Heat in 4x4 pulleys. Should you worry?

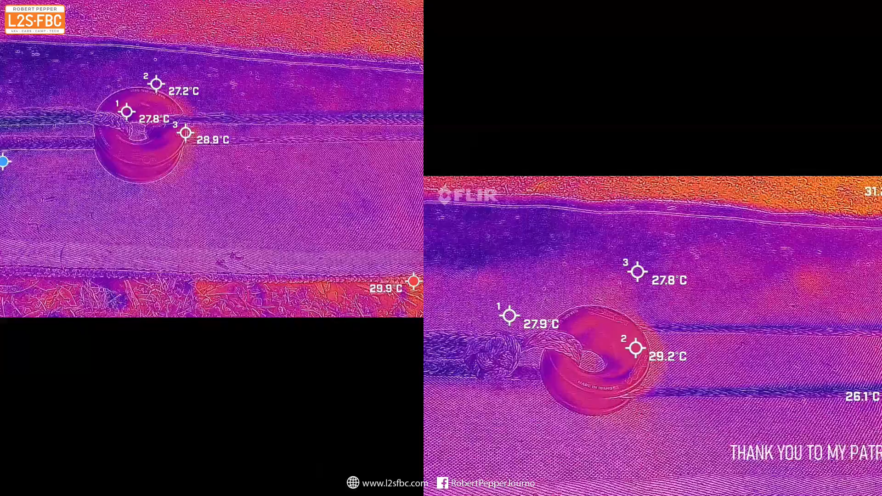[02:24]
With the through we get a localized heat build-up and quite a bit
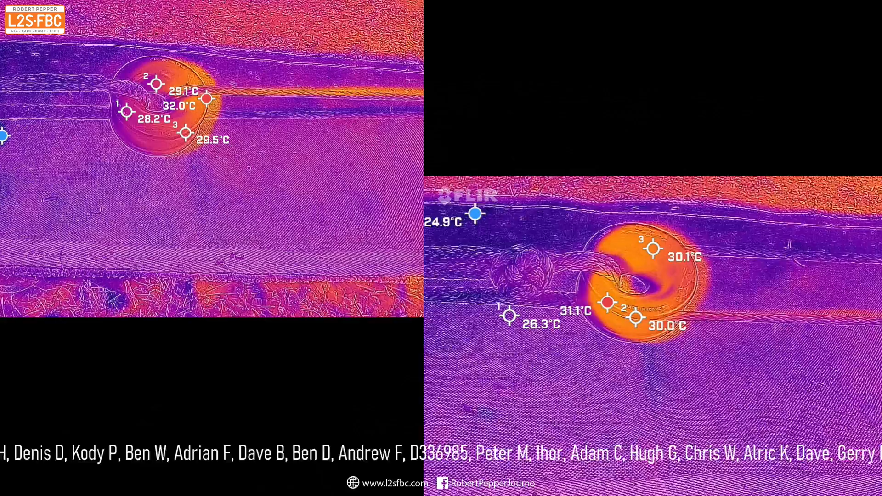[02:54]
Either way I don't think either of them are any cause for concern.
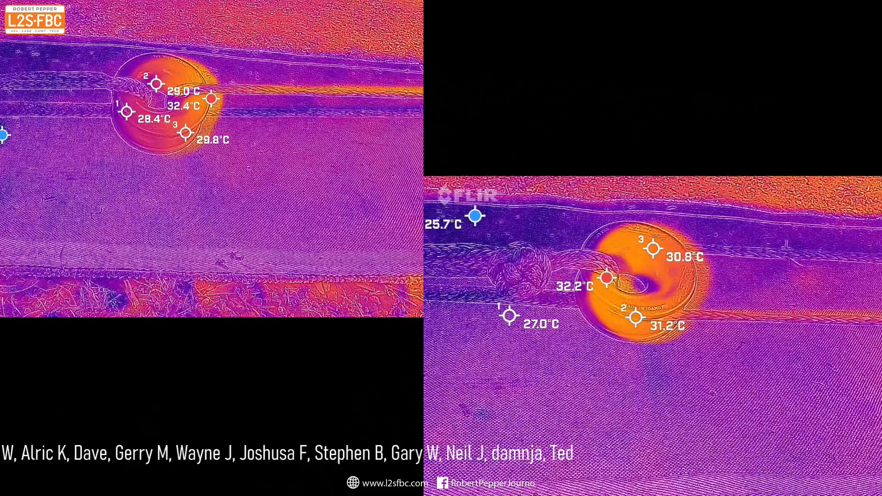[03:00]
I think you could rig both and whatever the pros and cons of these rings. I don't think heat management is a disadvantage.
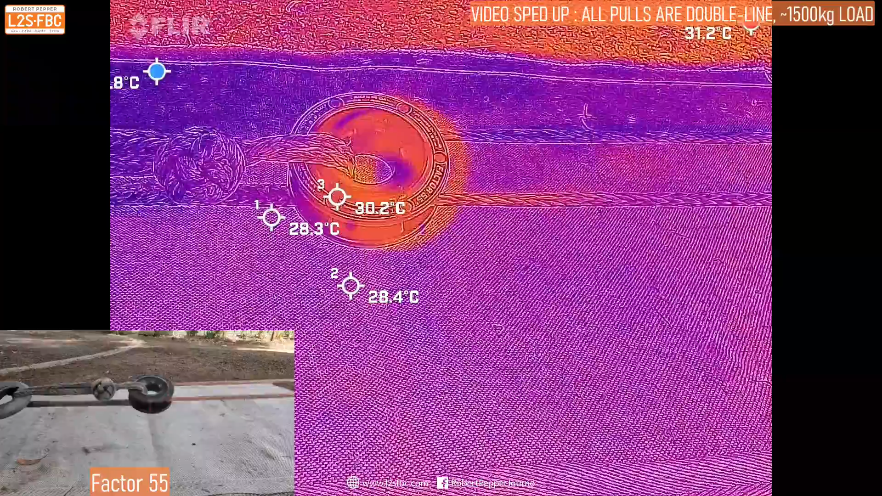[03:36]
Now let's take a look at the Factor 55 and you can see straight away the way we're getting some heat getting into that one and look at the
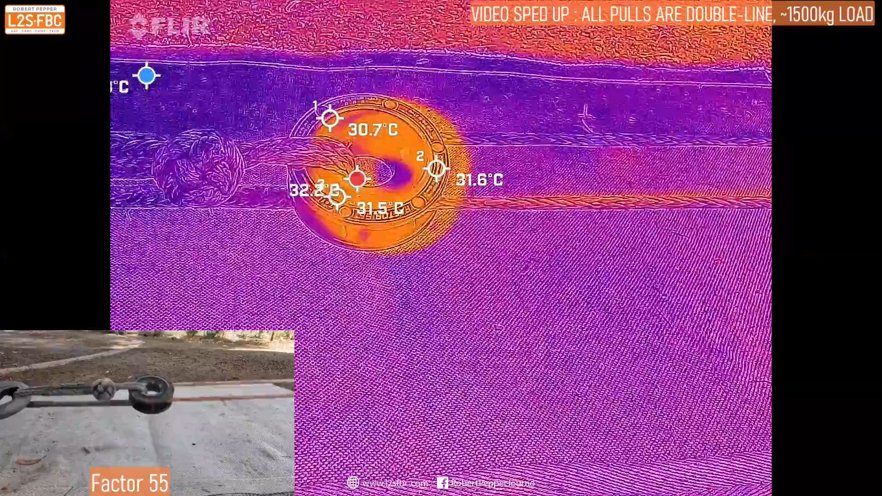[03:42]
temperature of the rope coming out versus coming in.
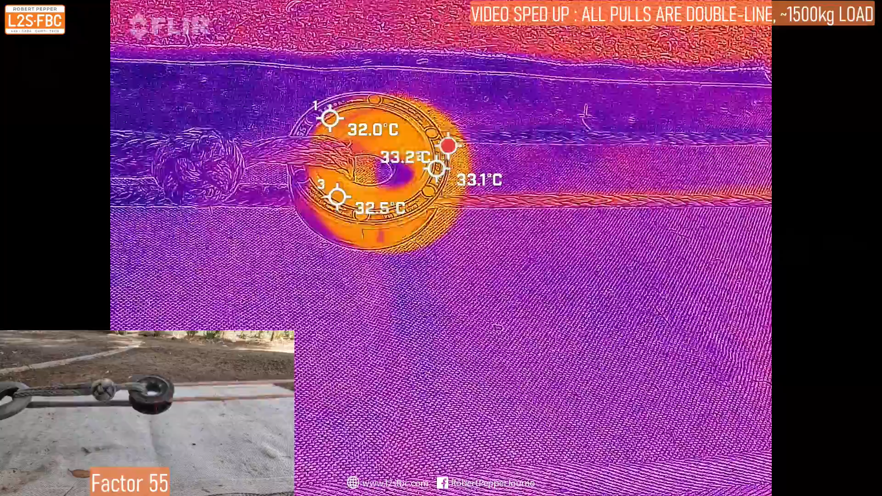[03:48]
So that's running relatively hot and I think again we can attribute that to its relatively small internal diameter
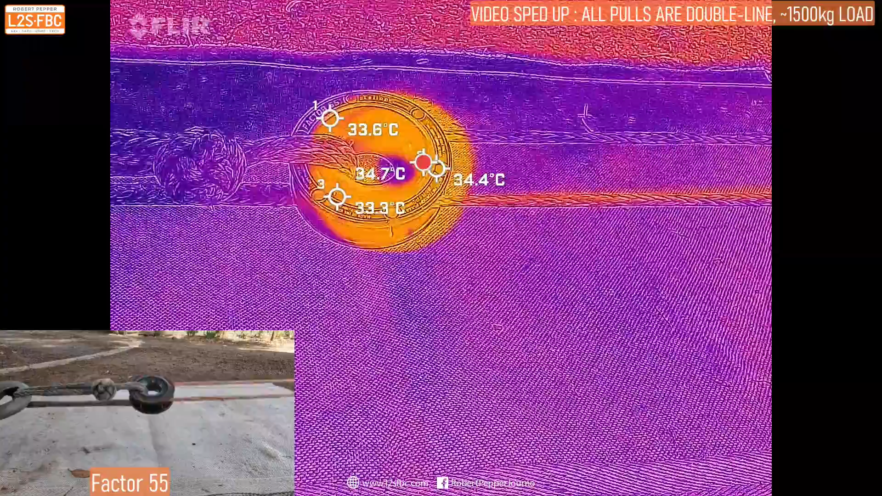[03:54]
which is good for keeping the rope in but it's not so good for efficiency and that was reflected in the efficiency tests.
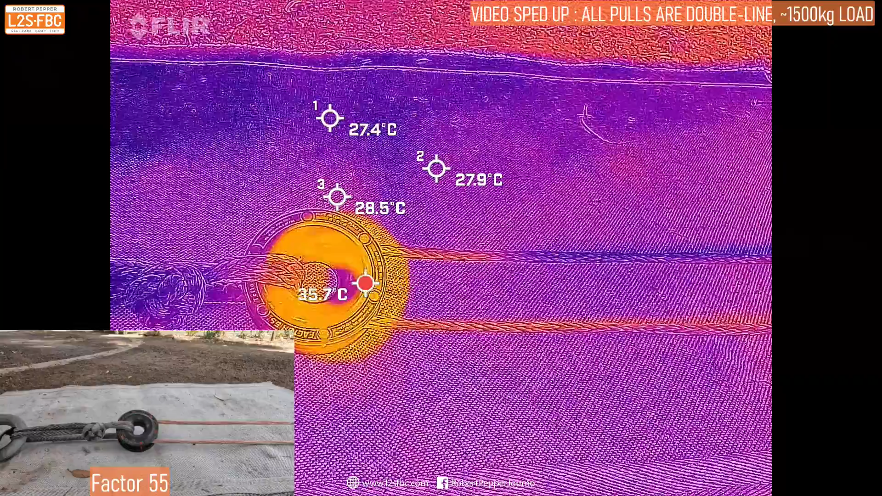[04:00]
Now this is the safe extract, the first of two blocks.
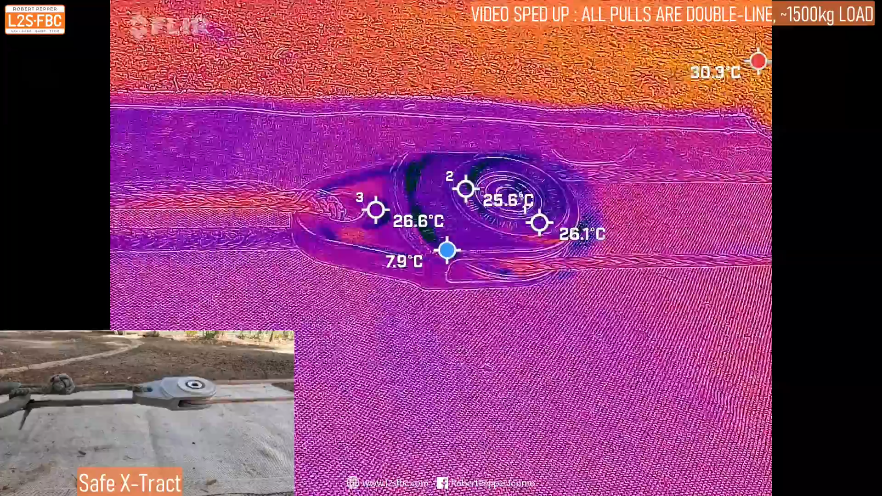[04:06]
On screen: min 7.9°C
You can see that the incoming line is definitely cooler than the outgoing line but there's not that much heat change
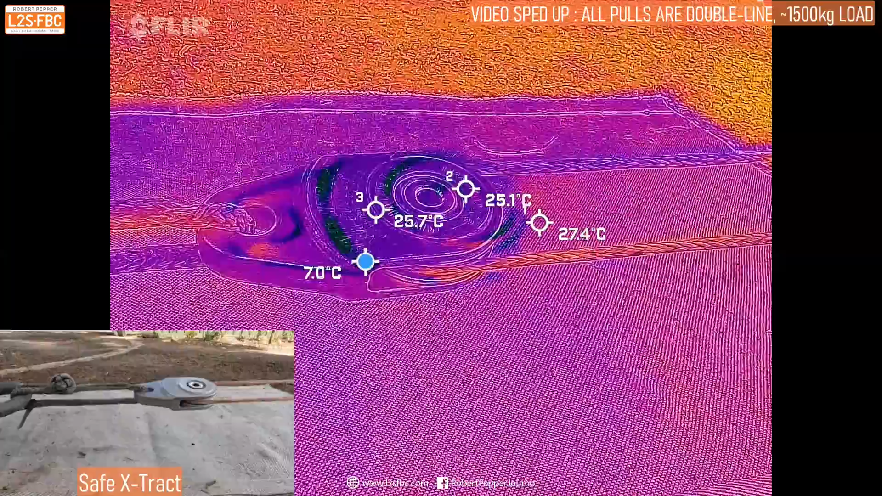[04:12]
compared to the blocks and also the mechanism itself is running cooler than any
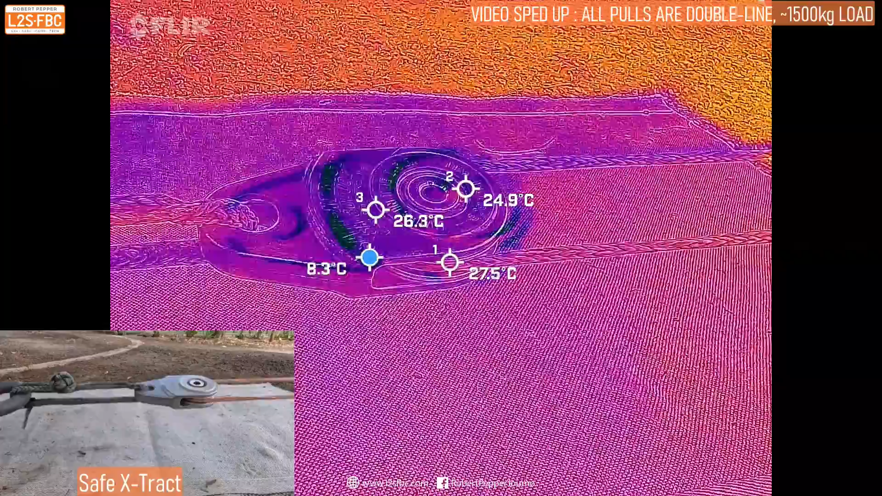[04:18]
of the rings we've seen so far which is exactly what I expect because it's got a bearing in there so there's
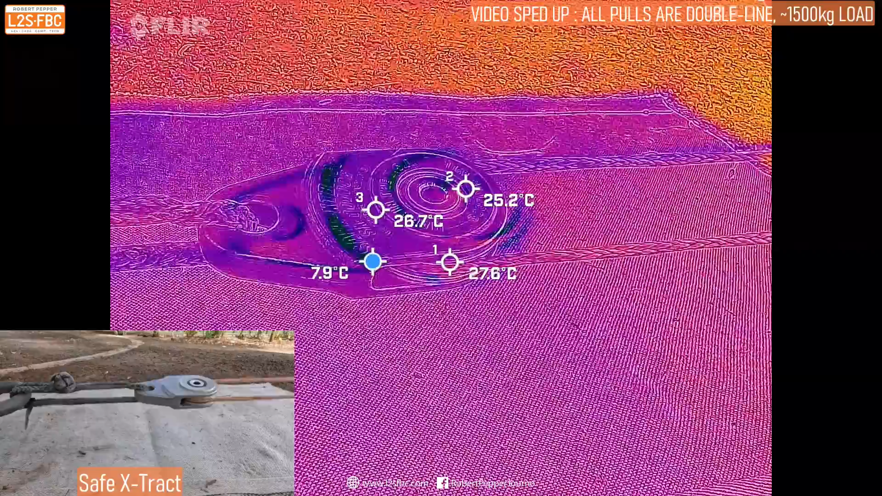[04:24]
significantly less friction and again that's reflected in the friction results.
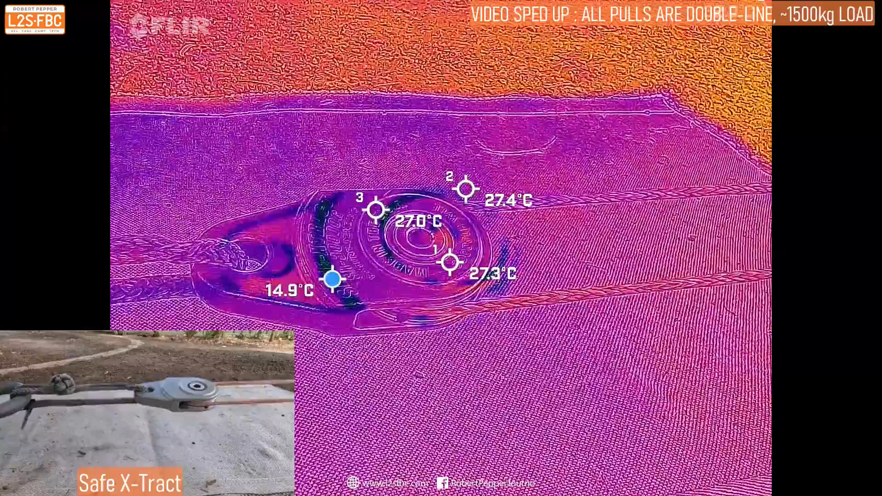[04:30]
Now we've got ARB and same sort of thing you
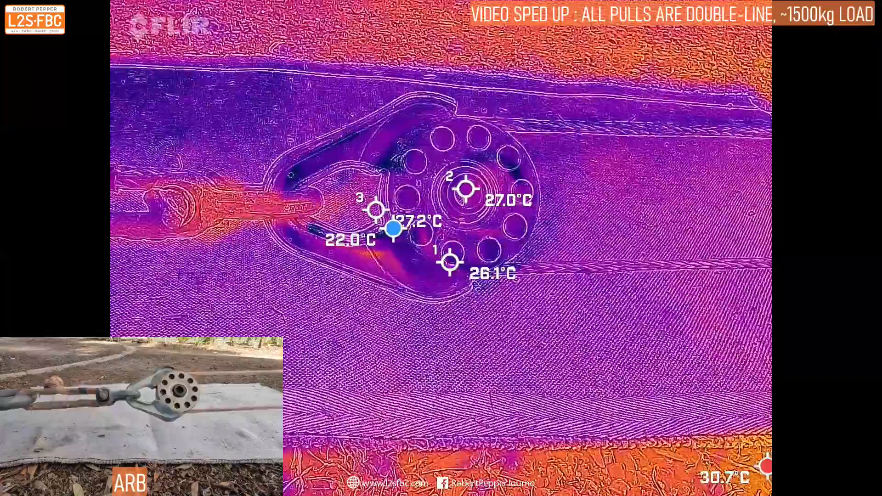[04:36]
can see that the outgoing line is a little bit hotter than the incoming line but not as much as we've seen with the rings.
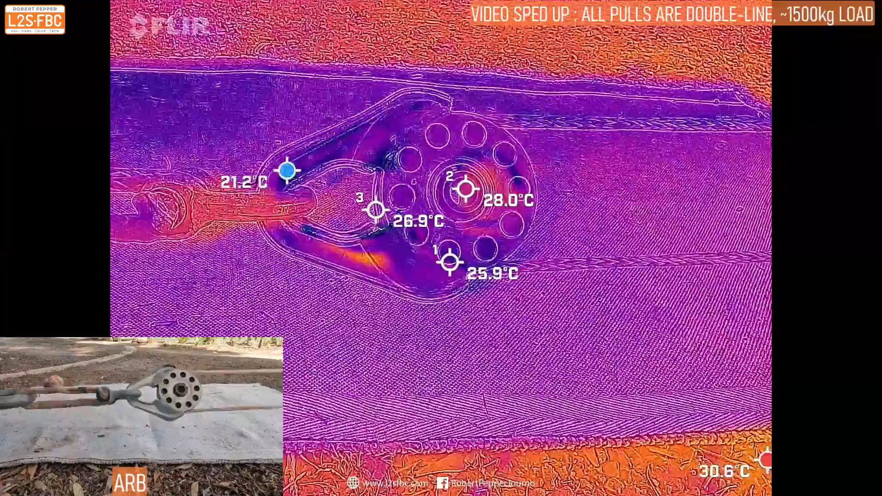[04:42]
There's a little bit of internal heat you can see there from the friction of the bearing starting to build up.
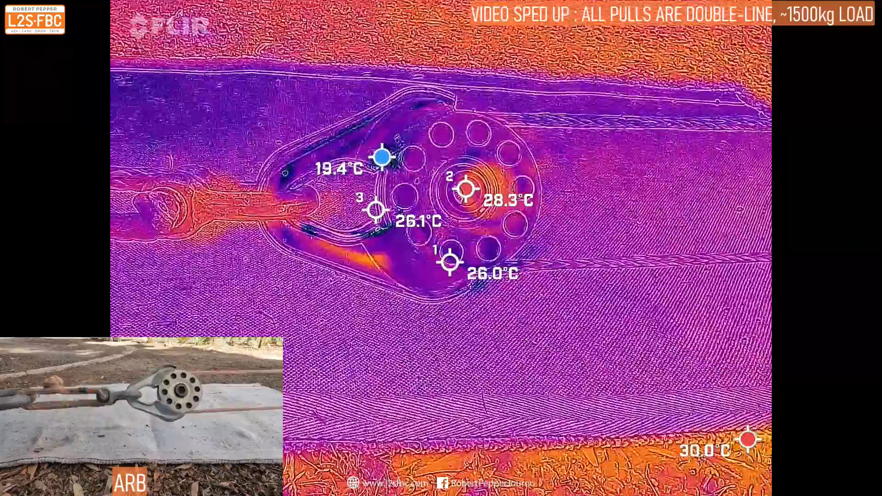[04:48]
I think that was maybe masked in the extract, safe extract and interesting there's a bit of heat going on from the shackle.
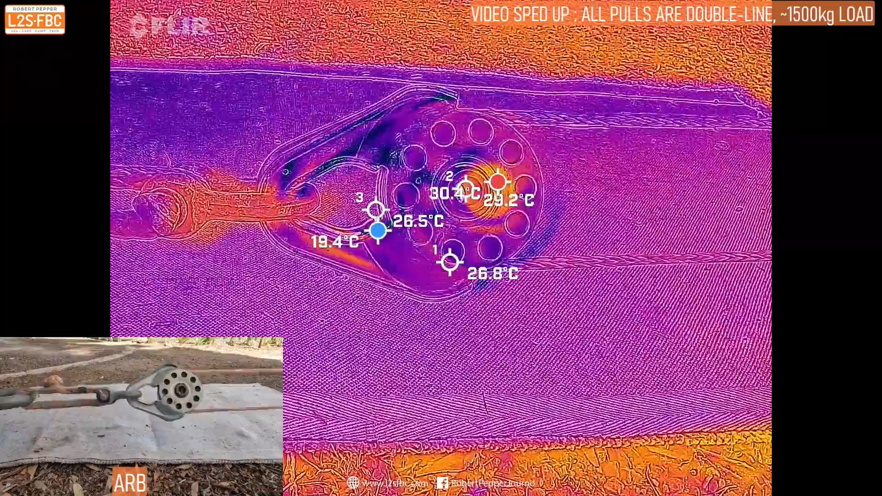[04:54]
It's actually under cover so it wouldn't have been the sun.